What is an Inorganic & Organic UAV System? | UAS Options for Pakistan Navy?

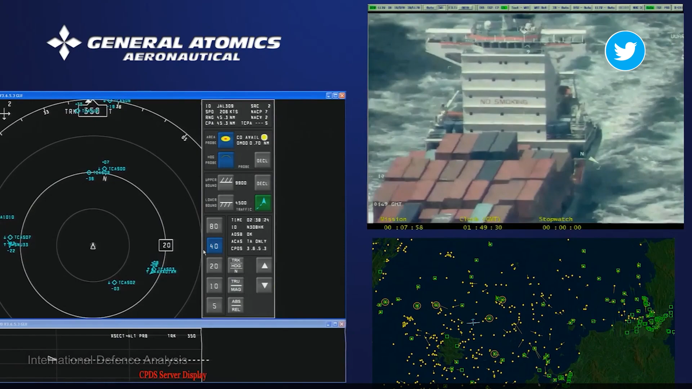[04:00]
کار بھی اپنایا جا رہا ہے اور وہ ہے آرگینک یوے ویز یعنی بحری جہازوں پر سے اڑنے والے برڈز یا ڈرونز کا استعمال